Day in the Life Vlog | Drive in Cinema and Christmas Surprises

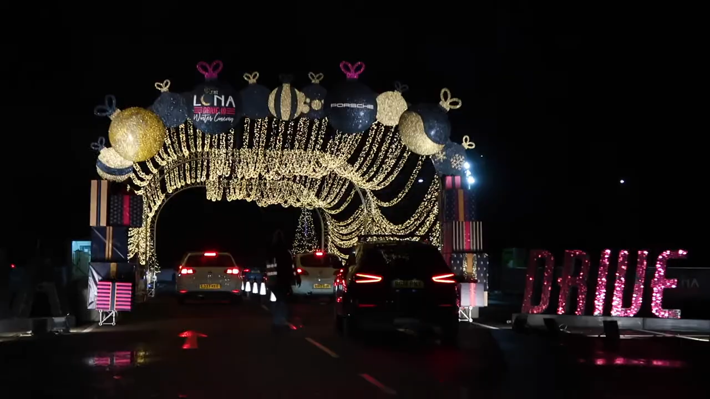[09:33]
Oh wow We've just got here And look at all of those lights That woman's probably thinking Why are you a babe Go that way That way That way
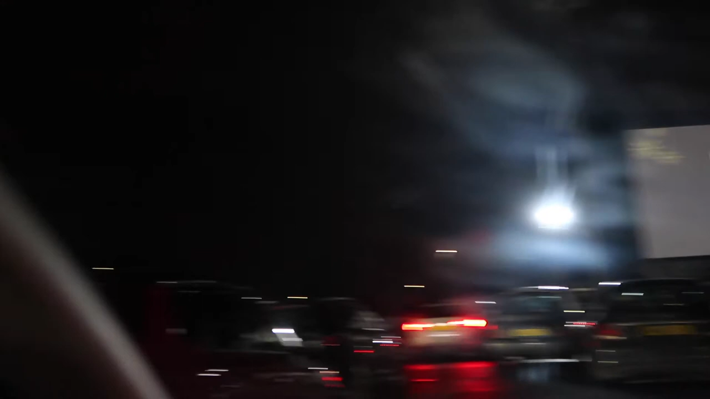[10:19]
cute You had all the lights On the way in There's lights All the way around the edge It's really cute